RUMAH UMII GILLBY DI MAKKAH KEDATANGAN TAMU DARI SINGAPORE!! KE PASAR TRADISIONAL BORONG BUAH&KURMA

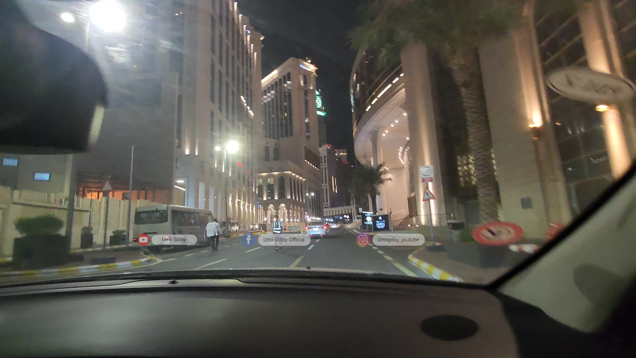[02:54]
Kita sudah ada di kawasan Hotel Bintang 5 di kawasan Masjidil Haram. Di sini ada Hotel Double Tree, Hotel Marriott, dan ini hotel-hotelnya besar-besar, Masya Allah. Waktu tahun yang lalu, abang dokter beserta istrinya nginep juga di sini.
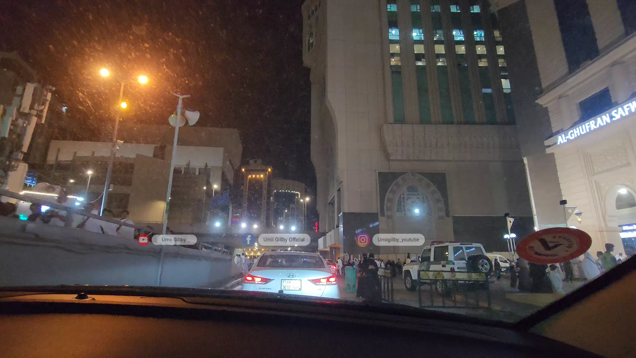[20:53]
Dan sekarang kita lagi ada di dekat Masjidil Haram.